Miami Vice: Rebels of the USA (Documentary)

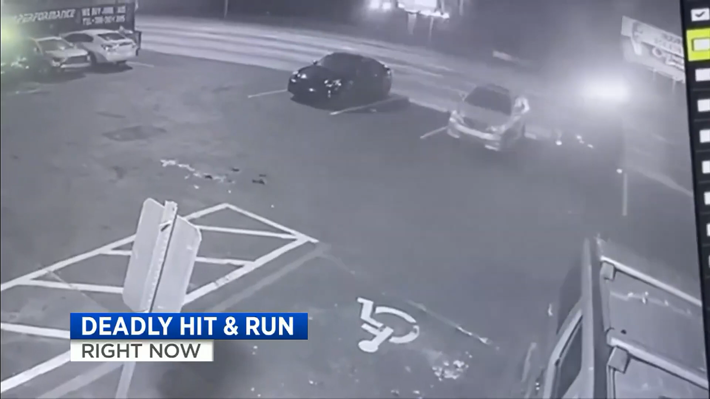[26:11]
We're now seeing surveillance video of the fatal wreck.
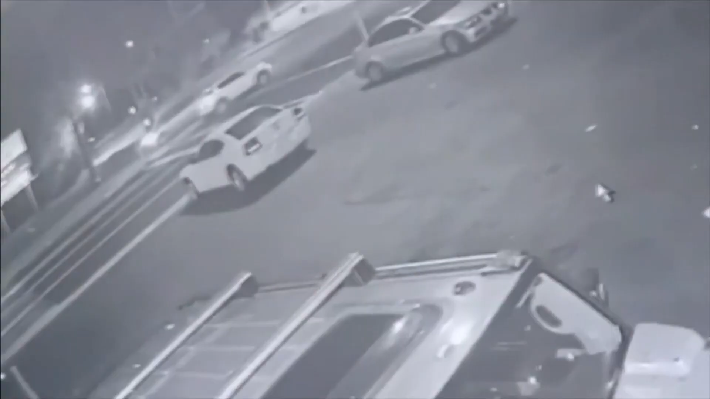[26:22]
One of the drivers crashed into a family car and fled the scene.